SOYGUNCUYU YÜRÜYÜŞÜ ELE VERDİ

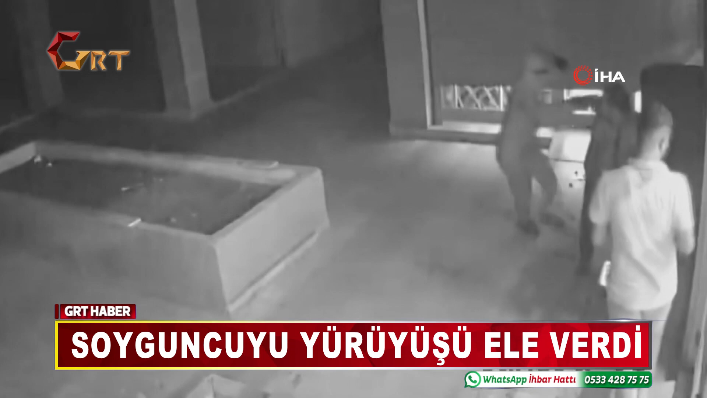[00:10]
Bu sırada markete gelen yüzü kar maskeli bir kişi elindeki silahı market çalışanlarına doğrultu.